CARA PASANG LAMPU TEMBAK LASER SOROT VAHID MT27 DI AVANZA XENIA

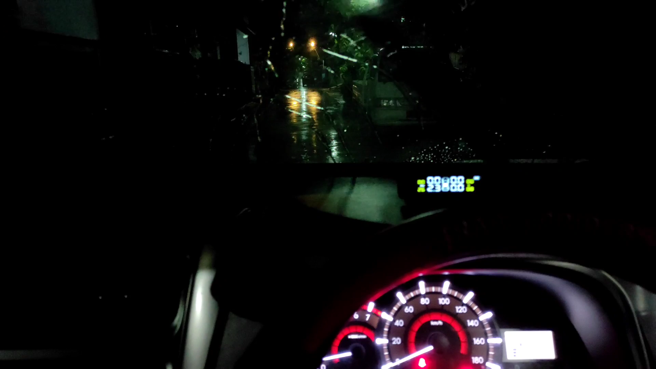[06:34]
posisinya juga krimis hujan nah sekarang kita tes lampunya ya
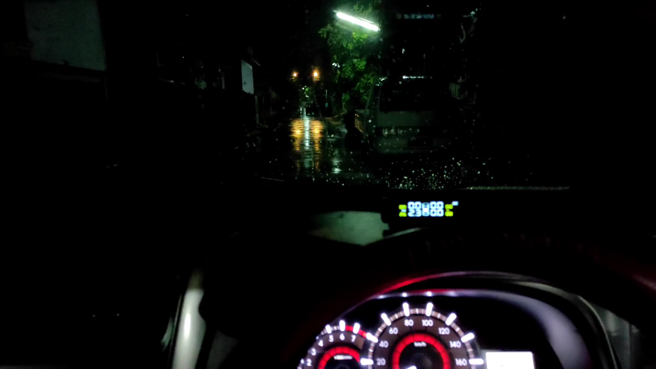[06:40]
nah ini untuk lampu tembaknya kita nyalakan nah terang banget ya ini dari dalam kaca mobil
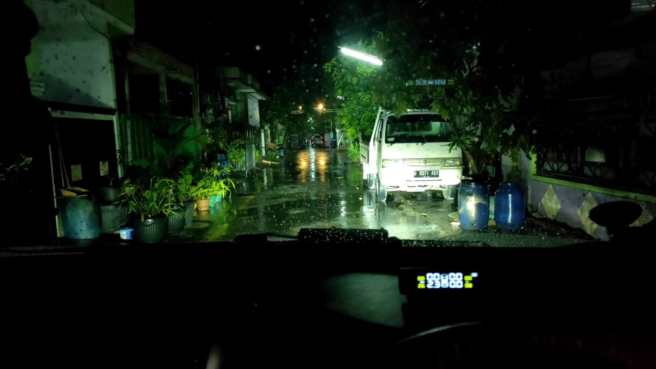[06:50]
nah ini untuk lampu tembak apa lampu head beamnya warna kuning sekarang kita lihat di luar ya
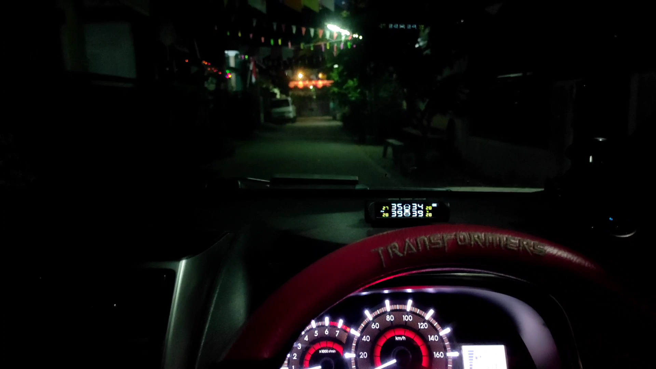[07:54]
nah yang tadi ini adalah video pada saat hujan nah ini pada
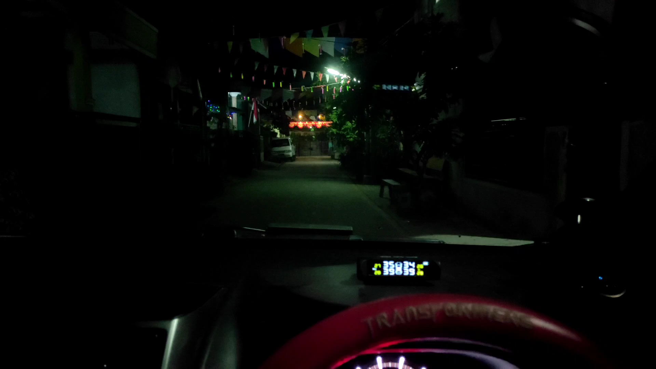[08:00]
saat cuaca terang ya nah ini kondisi cahaya pada cuaca terang kita nyalakan lampunya
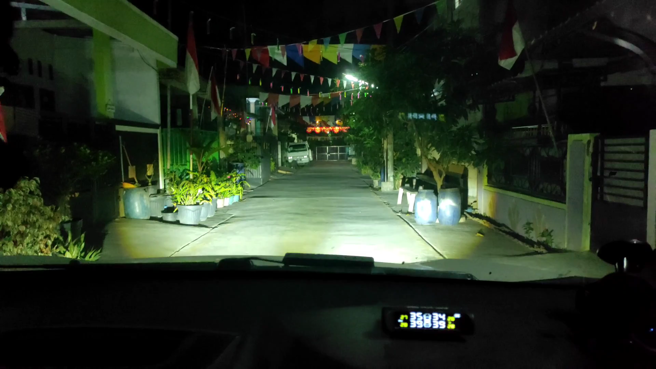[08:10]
seperti ini ya penampakannya ya nah ini lampu low beamnya nah kita sekarang kita nyalakan light beamnya nah gini ya nah kita sekarang lihat dari luar nah dari luar seperti ini ya penampakannya ya